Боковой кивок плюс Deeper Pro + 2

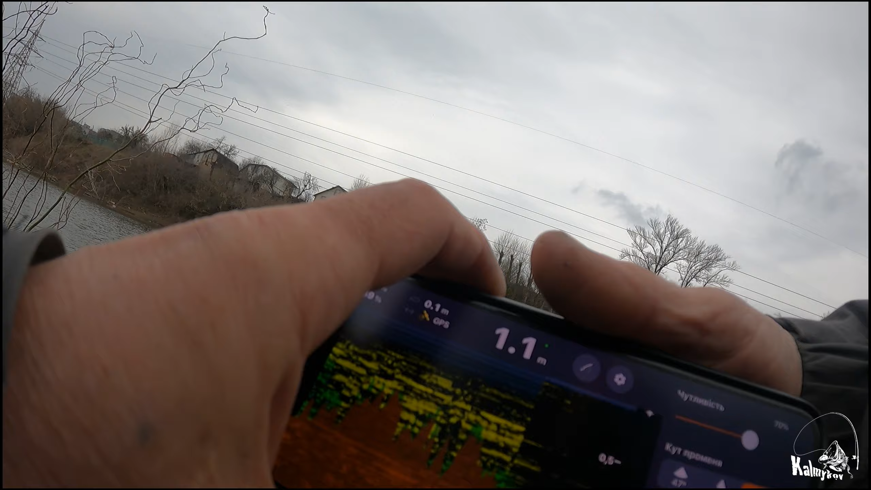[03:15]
On screen: depth 1.1 m
как это все будет работать работать вот так визуально вот ребят
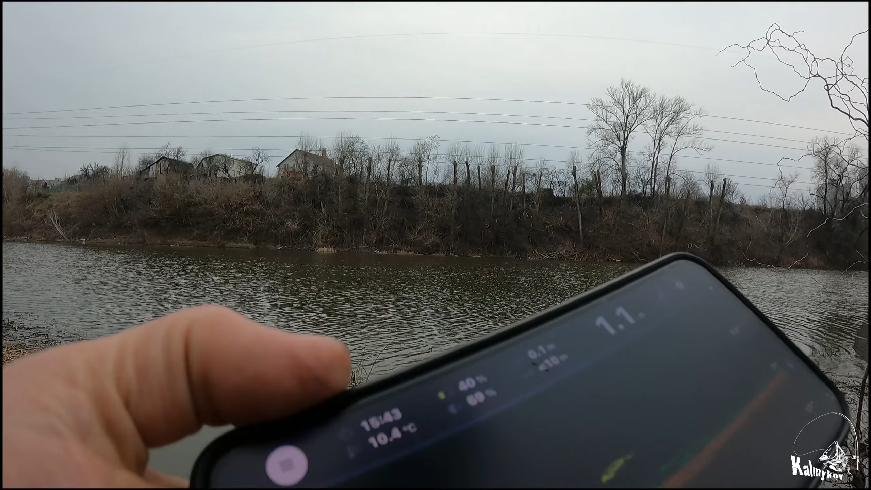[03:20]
поправьте меня у кого дипперы есть кто в этой теме давно я так понимаю что вот вот отметка вот сейчас справа появляется да вот
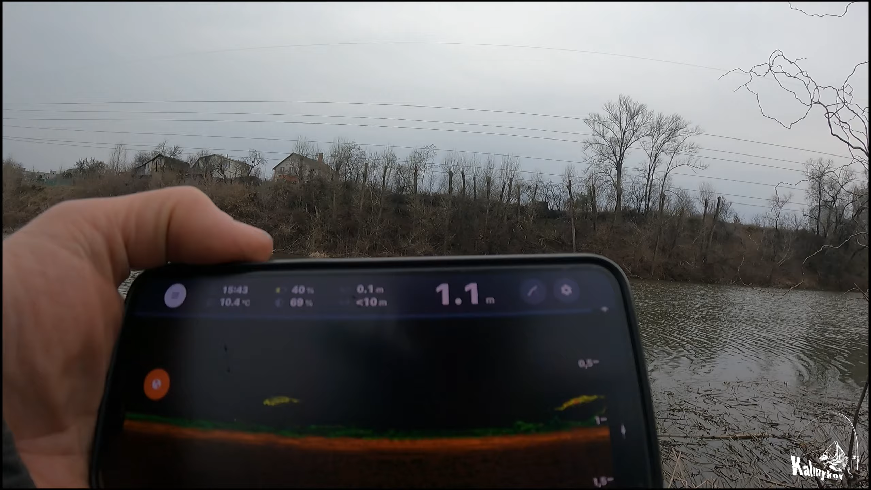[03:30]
On screen: depth 1.1 m
это вот как я понимаю это отметка рыбы и рядом с моей мормышкой то есть получается вот рыба ну понятное дело что эхолот
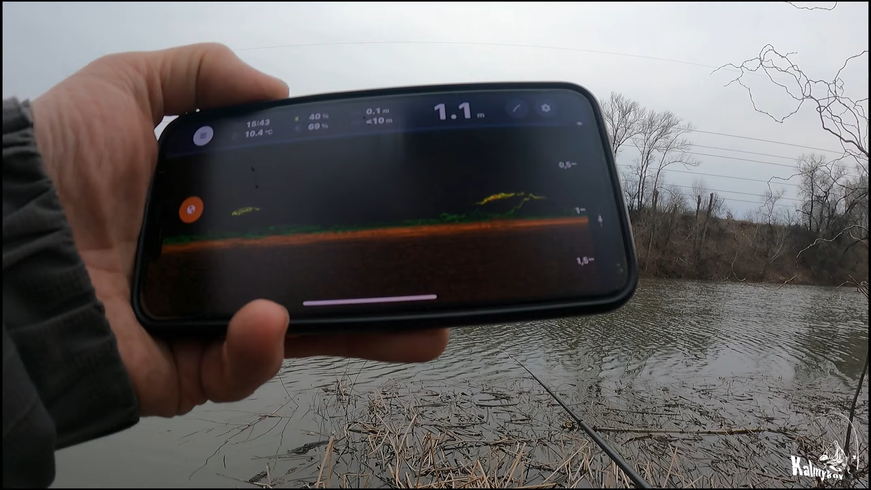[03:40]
On screen: depth 1.1 m
не движется то есть рыба рисуется в виде линии это я понимаю и я так понимаю что вот когда есть красные точки в этом значке ну то в обозначении то вот это есть реальная рыба если там что-то другое то а вот вот моя вот моя мормышка появилась нежданно-негаданно то ее что-то закрывала
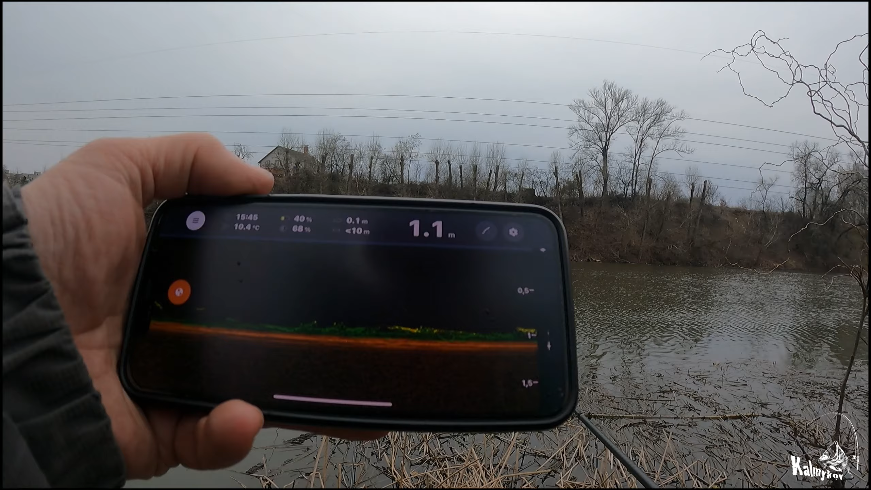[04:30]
On screen: depth 1.1 m, water 10.4°C
вот интересно было бы чтоб она клюнула он опять моя мормышка зарисовалась вон она видите справа
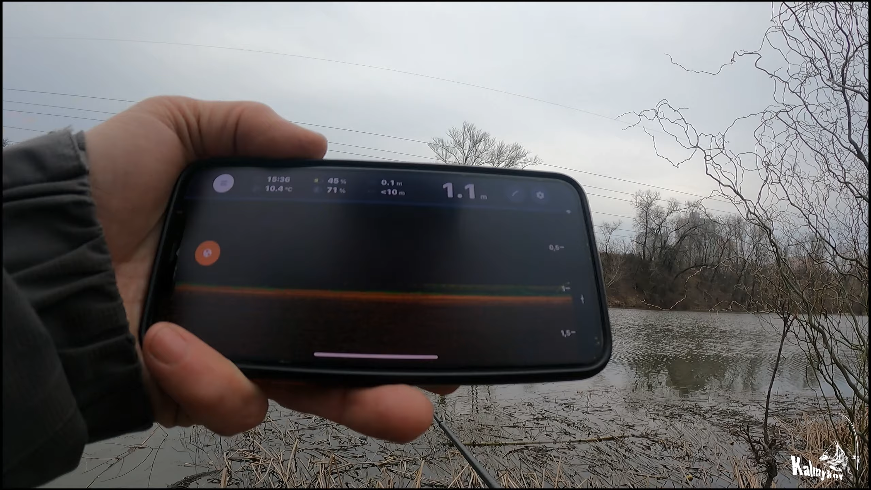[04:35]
On screen: depth 1.1 m
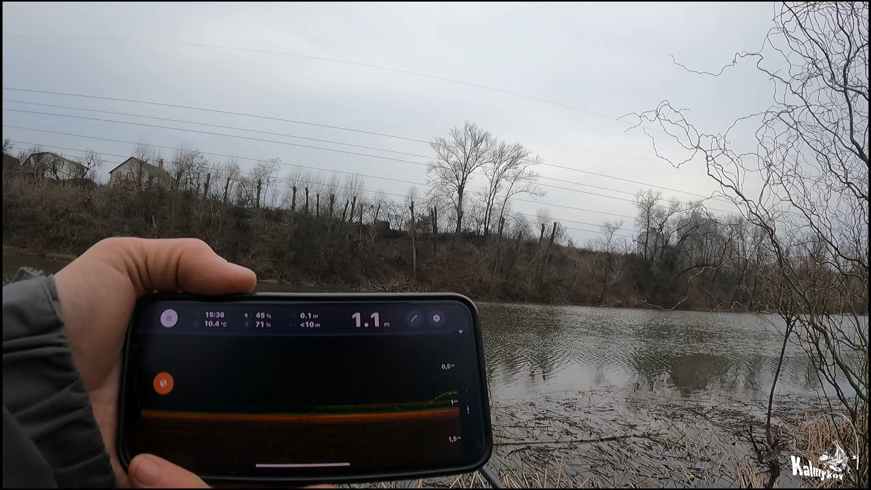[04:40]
On screen: depth 1.1 m
так появилась он какая-то рыбка в районе моей мормышки видите дуга пошла
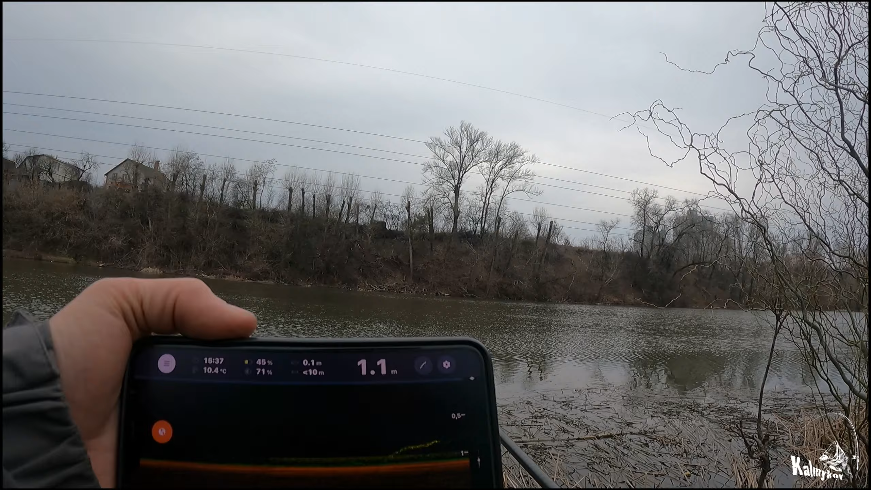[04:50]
On screen: depth 1.1 m, water 10.4°C
есть что-то попался короче попался ротан работает эта тема это просто крутяк
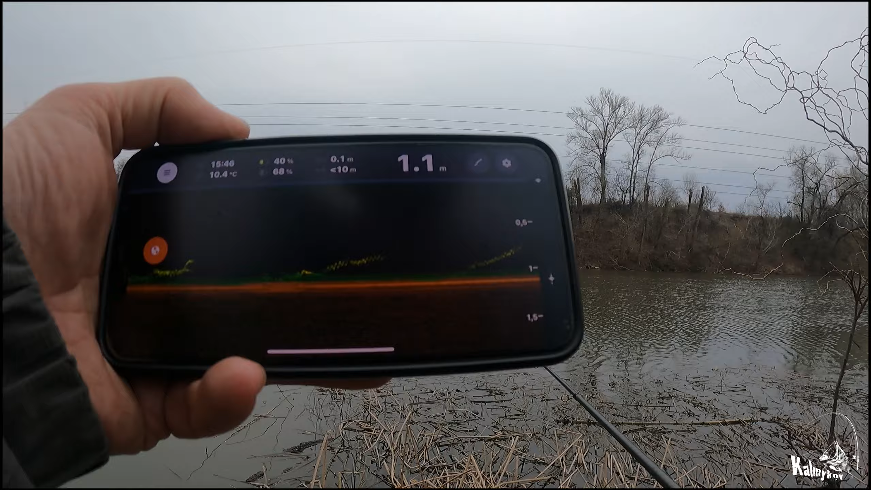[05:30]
On screen: depth 1.1 m, water 10.4°C
луч 7 градусов очень маленький луч
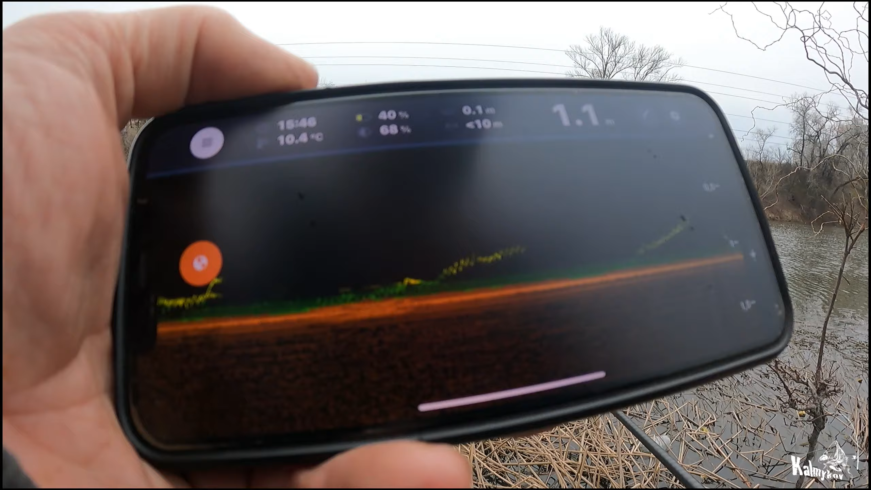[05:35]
On screen: water 10.4°C
но так по сути дела на такой глубине то есть он не захватывает большую
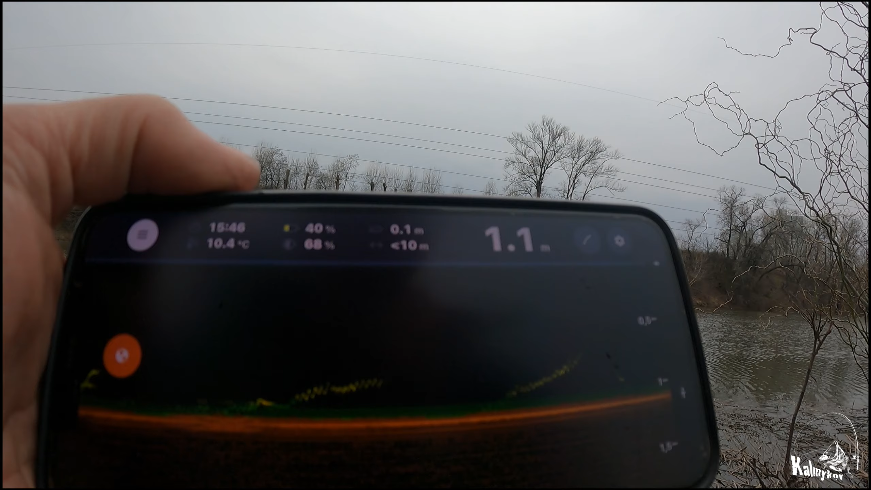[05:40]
On screen: depth 1.1 m, water 10.4°C
площадь поэтому как бы вроде бы ты когда высоко поднимаешь мормышку она пропадает выходит из зоны луча снизу ее видно
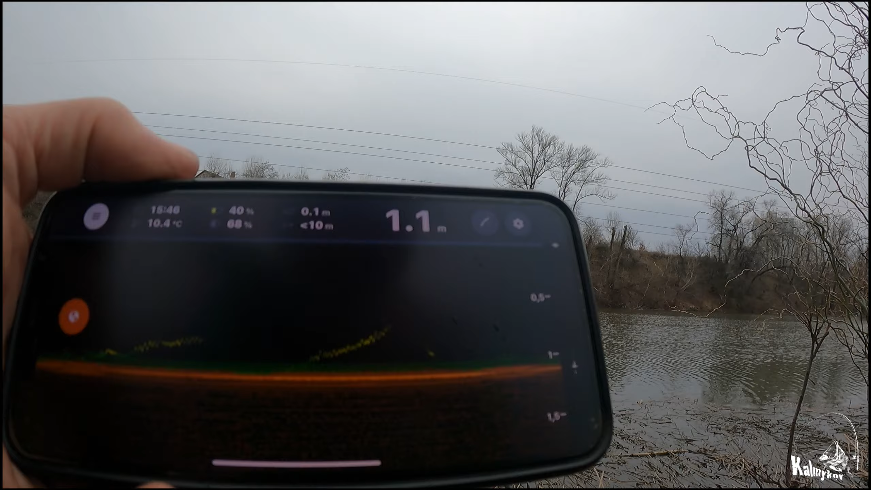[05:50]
On screen: depth 1.1 m, water 10.4°C
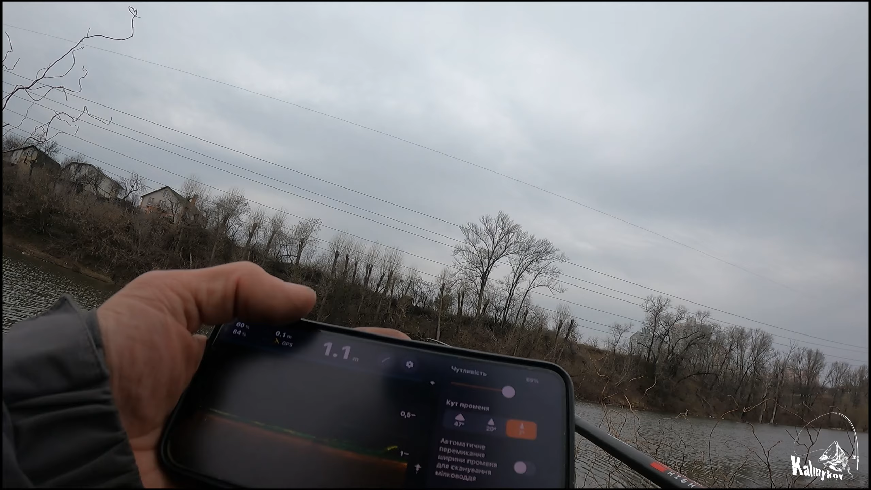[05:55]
ребят вот поднимаю рыбу карась вон он вы холод его видно
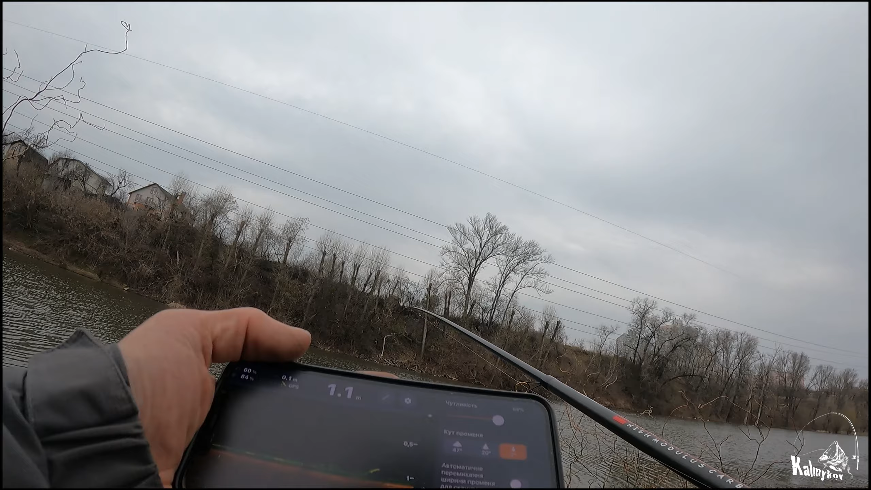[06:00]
класс вот она под отметка карася прикол прикол даже я видел